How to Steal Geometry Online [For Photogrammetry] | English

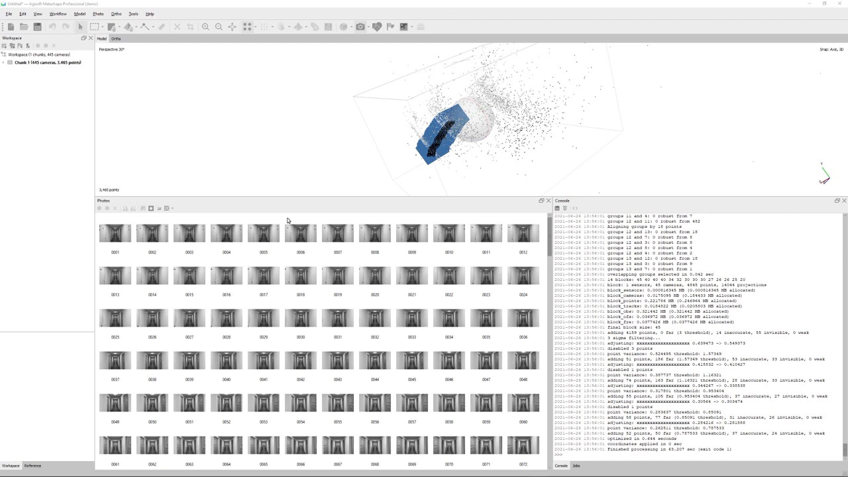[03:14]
And with a simple point cloud created, I will now just build the mesh and after that build the texture. You can then export your model and load it into blender. And there we have it.